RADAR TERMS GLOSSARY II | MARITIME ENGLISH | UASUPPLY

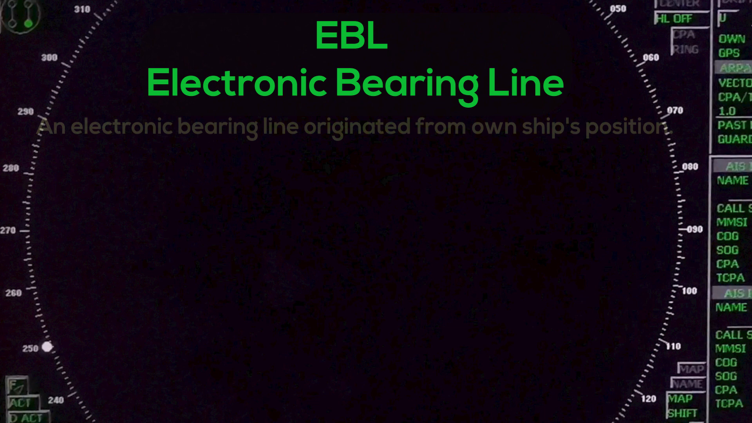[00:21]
EBL, Electronic Bearing Line An electronic bearing line originated from own ship's position.
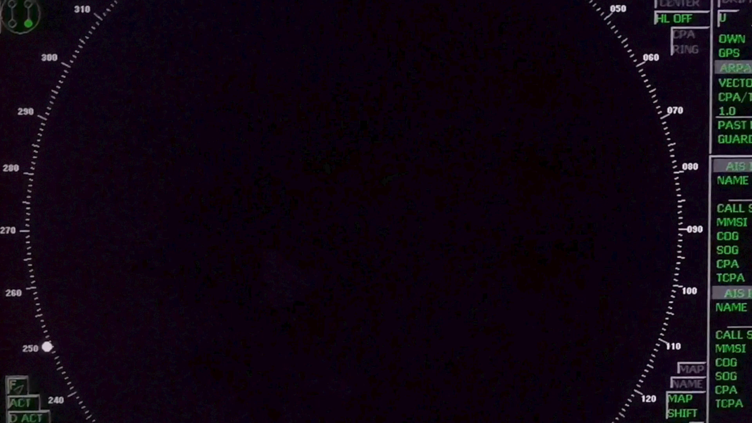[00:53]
Ground Stabilization A display mode in which speed and course information are referred to the ground using ground track input data.
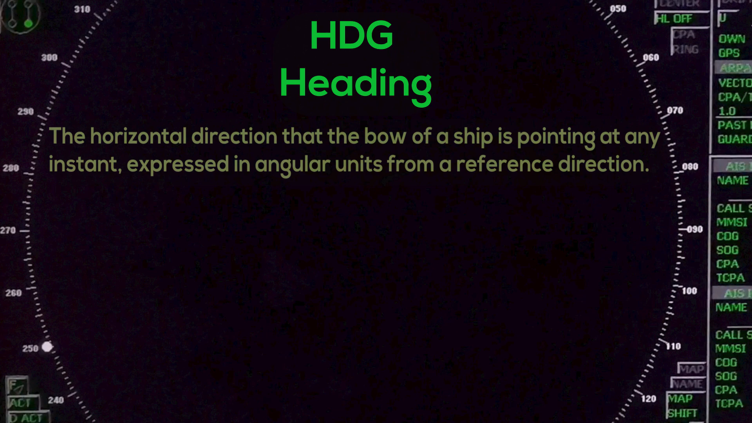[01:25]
HDG, Heading, the horizontal direction that the bow of a ship is pointing at any instant,
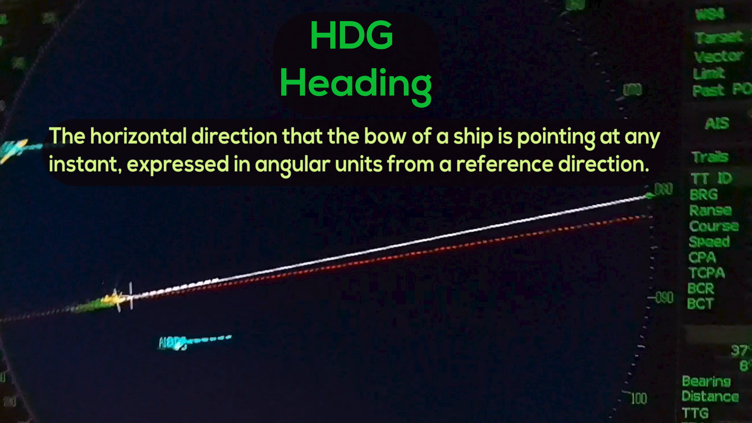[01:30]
expressed in angular units from a reference direction.
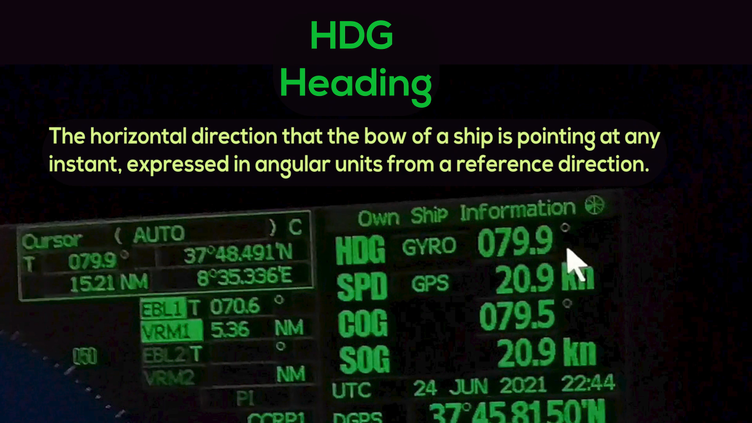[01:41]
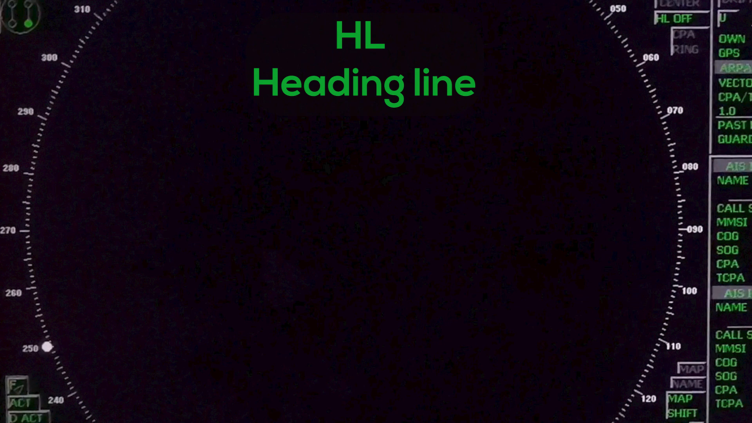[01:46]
HL, Heading Line A graphic line on a radar presentation drawn from the consistent common reference point to the bearing scale to indicate the heading of the ship.
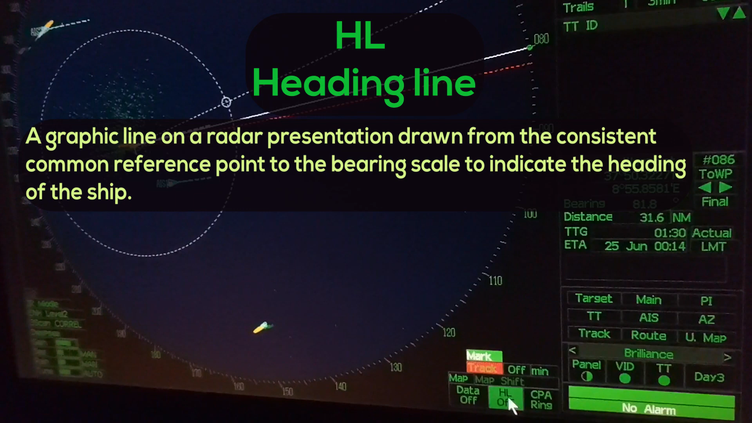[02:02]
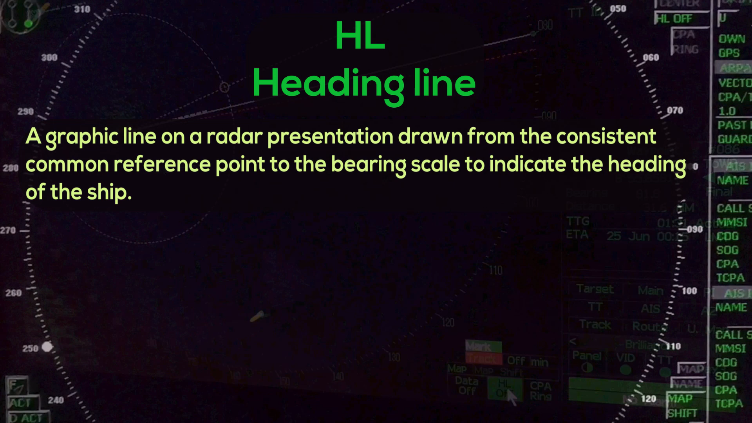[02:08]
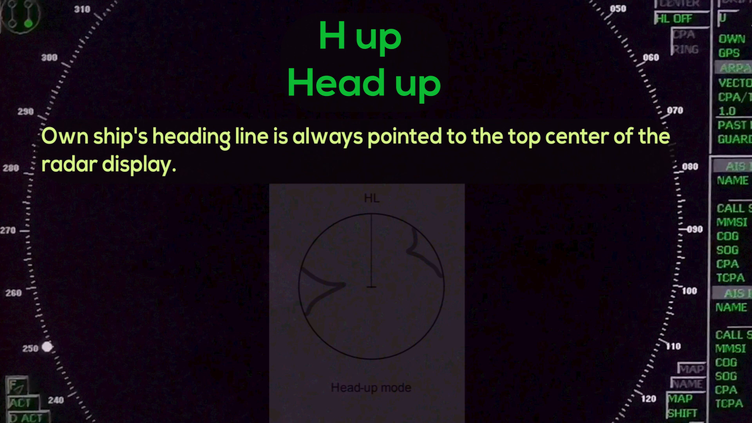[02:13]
H, Head Up Owned ship's heading line is always pointed to the top center of the radar display.
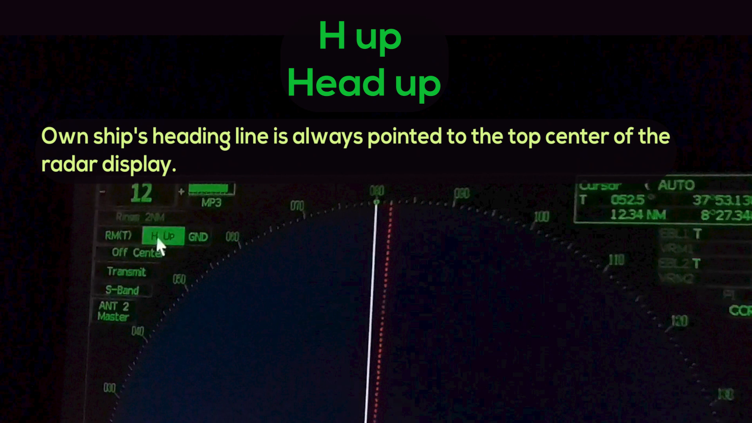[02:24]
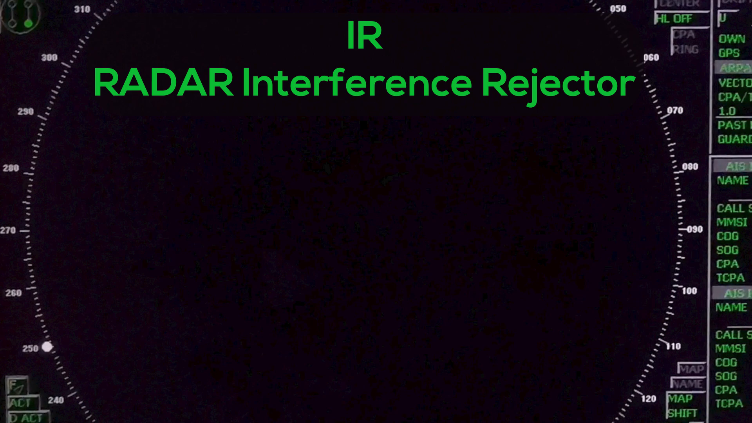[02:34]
IR, Radar Interference Rejector A radar interference circuit which
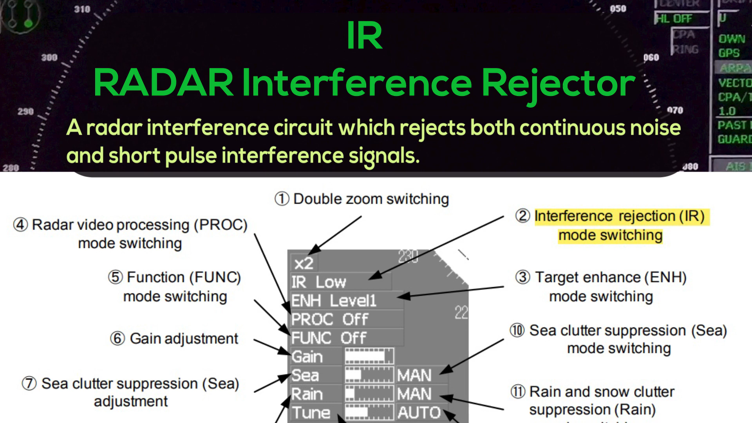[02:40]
rejects both continuous noise and short pulse interference signals.
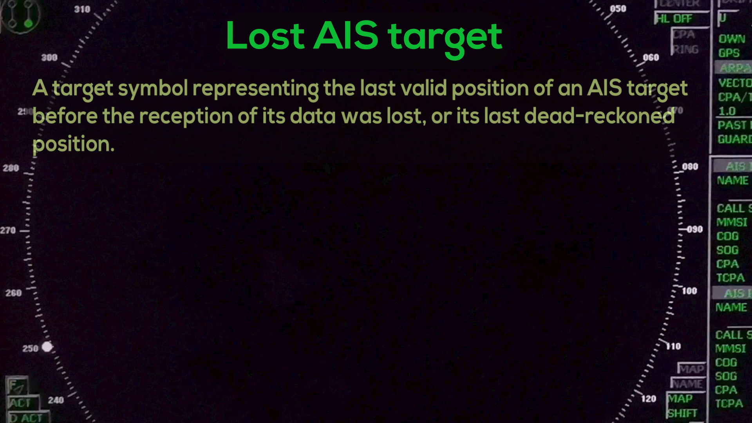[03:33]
LOST AIS TARGET A target symbol representing the last valid position of an AIS target before the reception of its data was lost, or its last dead reckon position.